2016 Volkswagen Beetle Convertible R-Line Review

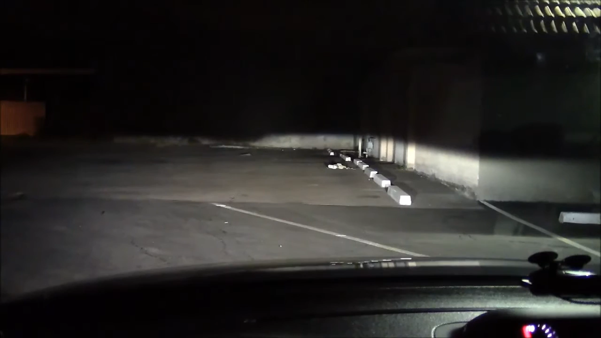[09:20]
More than adequate light. High beams. Plenty of light again. Here we have a building 300 feet away. The lights are on high beam. Excellent light.
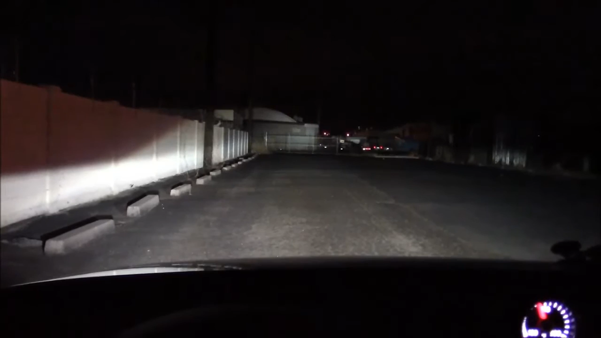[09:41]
Go to low beam. Just barely makes it. Again, more than adequate. The Beetle doesn't qualify as a high-end sports car, but the cornering ability is more than adequate.